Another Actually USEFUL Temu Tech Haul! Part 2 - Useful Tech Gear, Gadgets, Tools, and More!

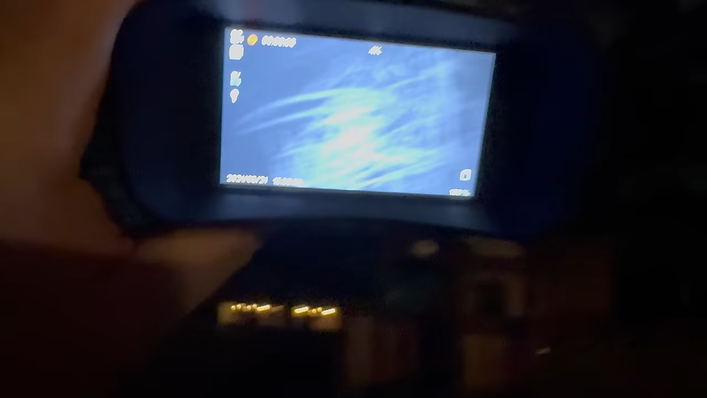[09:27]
I'll show it in the b-roll to see if it's any good or not because unfortunately it's not turning on. It seems to be completely dead.